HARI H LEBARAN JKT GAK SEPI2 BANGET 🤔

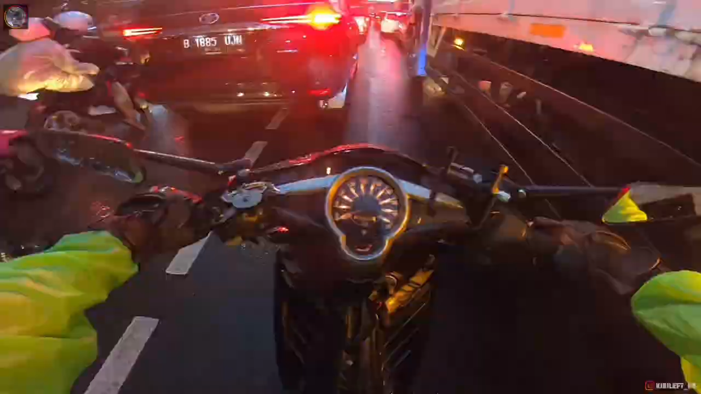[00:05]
Wah, sempit cuy. Wah, ada apa ini melambat tiba-tiba?
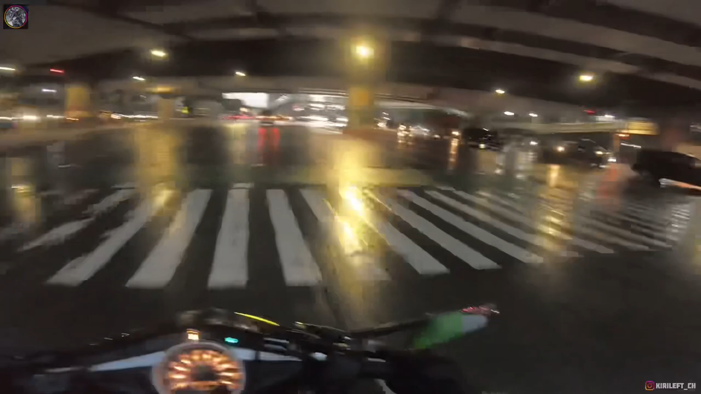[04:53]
Terobos lampu merah nggak ada, gaspol. Ambil jalur kiri. Hati-hati, kita lihat kosong. Cakep. Masuk.
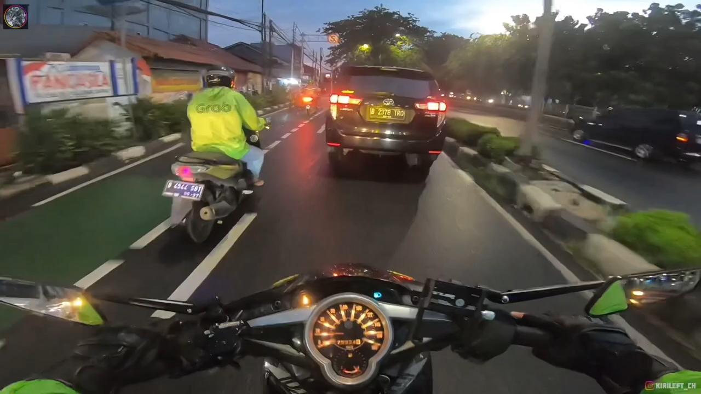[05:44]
Gaspol. Wah, di sini agak kering, cuy.